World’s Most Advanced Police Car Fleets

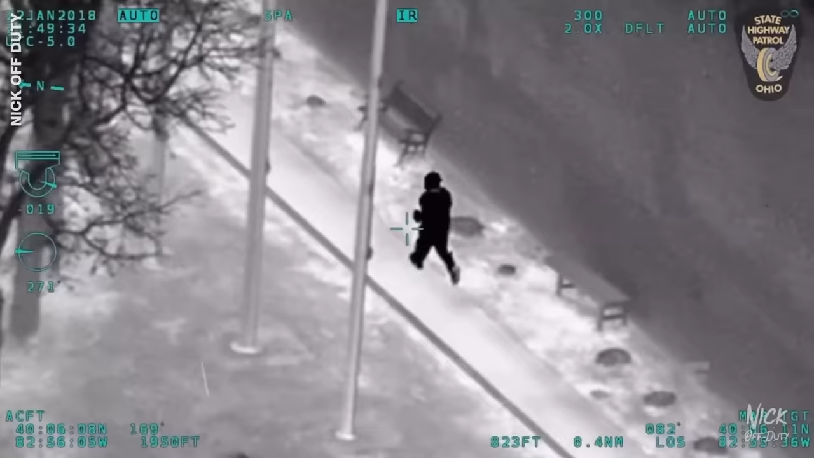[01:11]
It's got an infrared camera that allows police
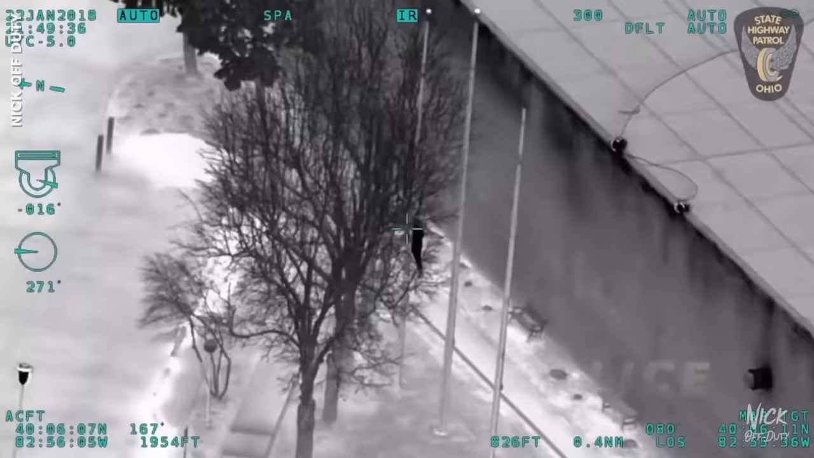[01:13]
to locate criminals through heat sensors in the dark.